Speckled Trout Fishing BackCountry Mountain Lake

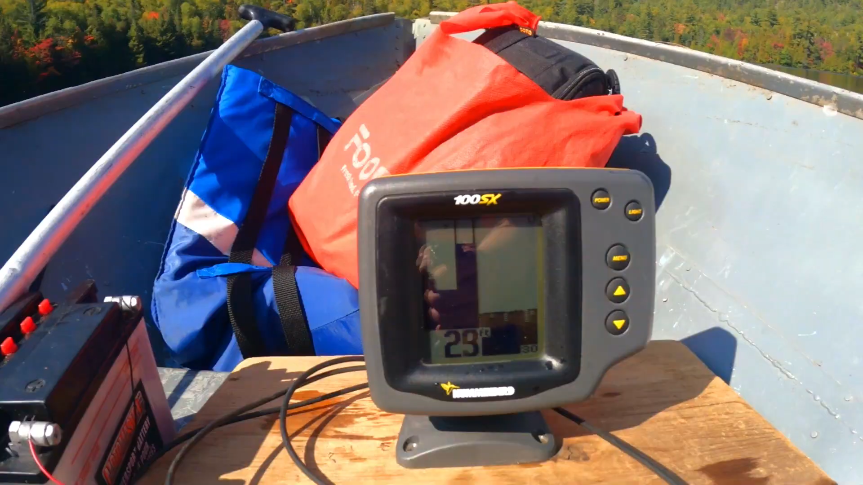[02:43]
feet. If you could back it up to where he's on this fish